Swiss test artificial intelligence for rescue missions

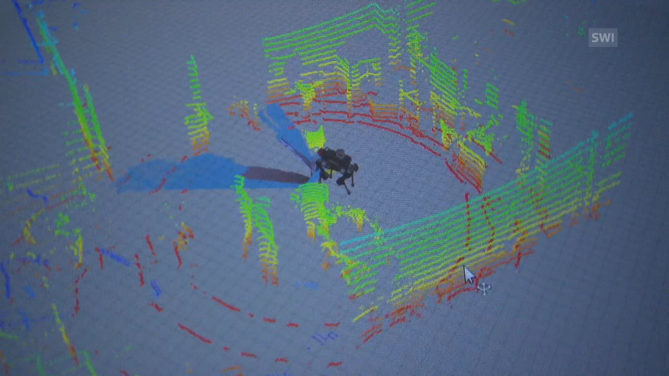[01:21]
Marco Hutter zeigt, wie Laufroboter Animal mit Hilfe von Lasersensoren und Kameras die Umgebung ausmessen und wahrnehmen kann.